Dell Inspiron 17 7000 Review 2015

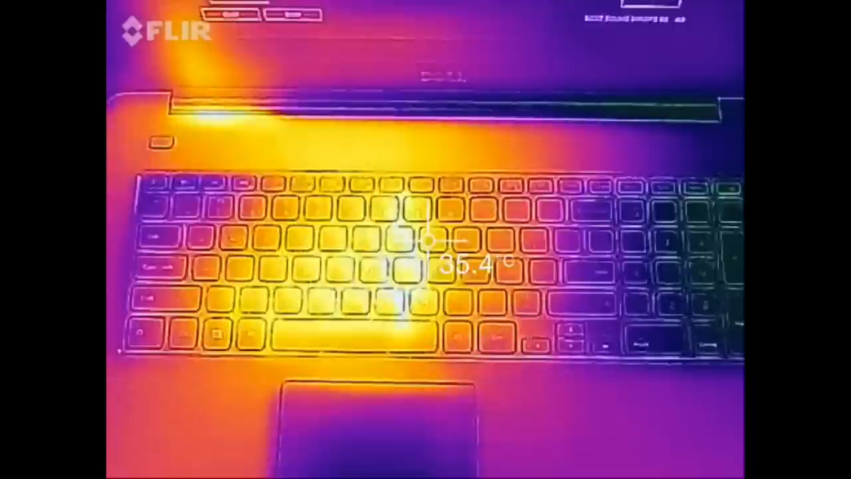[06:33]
So far, the hottest point we got was around 38 to 39 degrees Celsius. And here are some shots on the bottom.
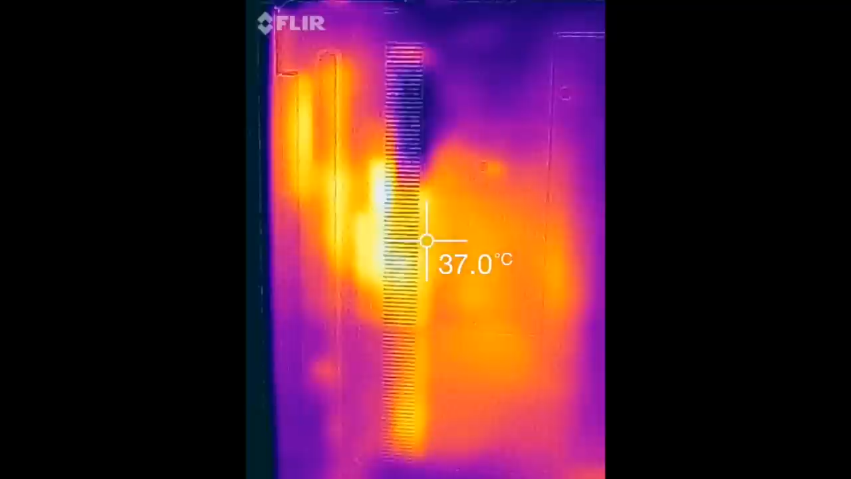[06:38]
On screen: spot 37.0°C
As you can see here, the middle section is around the hottest at around 41 degrees Celsius.
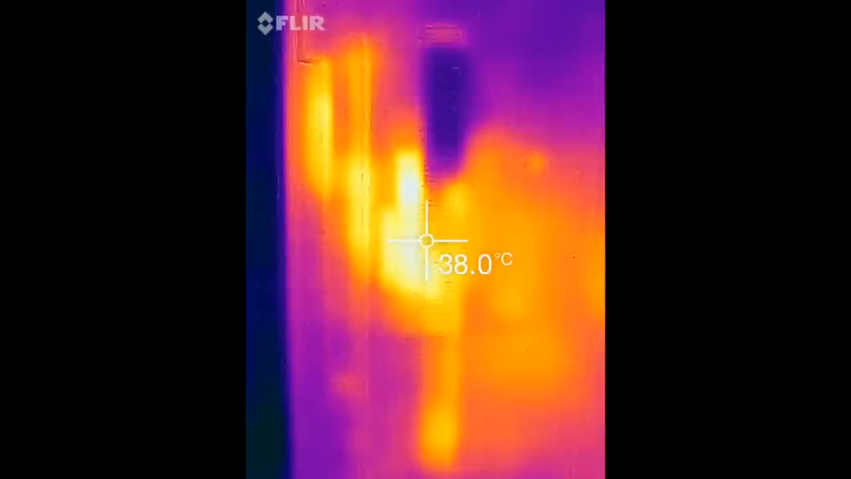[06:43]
On screen: spot 38.0°C
These temperatures are pretty good while put under pressure. You can thank Dell for the efficiency of the fans and the dual-core i7.